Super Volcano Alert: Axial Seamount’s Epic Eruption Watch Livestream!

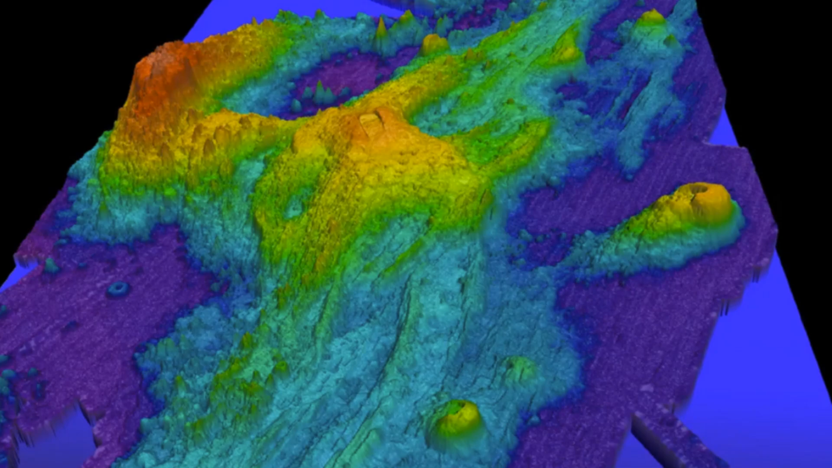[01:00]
The submerged feature towers at around 1,100 meters, 3,609 feet,
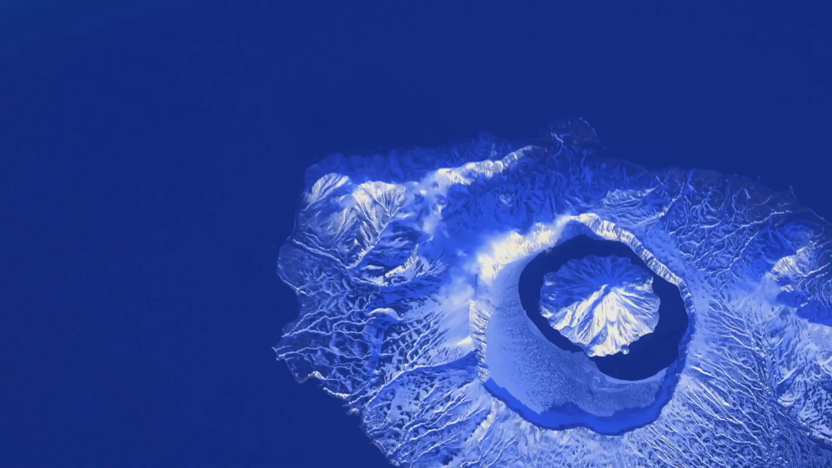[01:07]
with its summit reaching 1,410 meters,
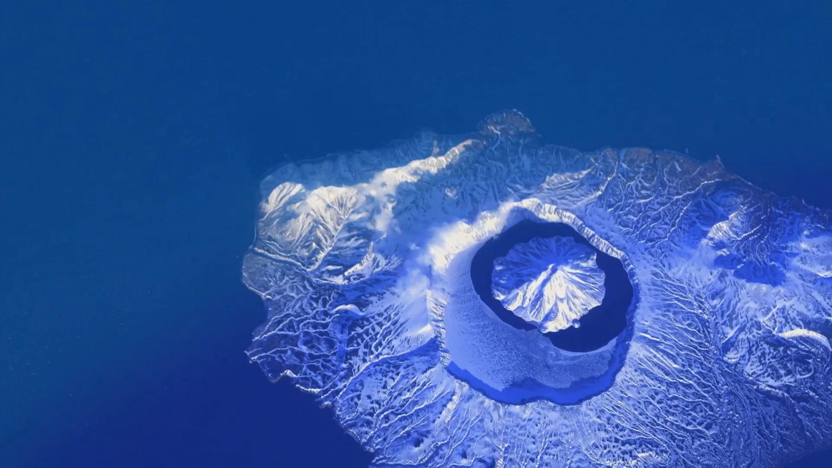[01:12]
4,626 feet below the sea surface.
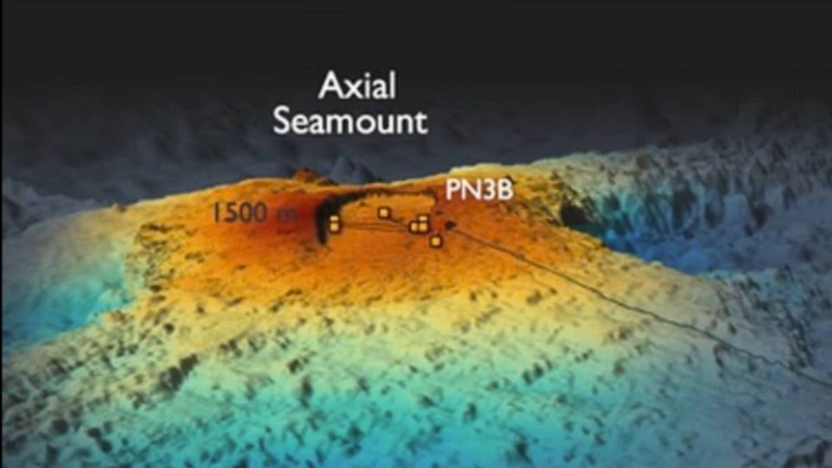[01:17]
At its peak is a vast caldera, a scar from past eruptions.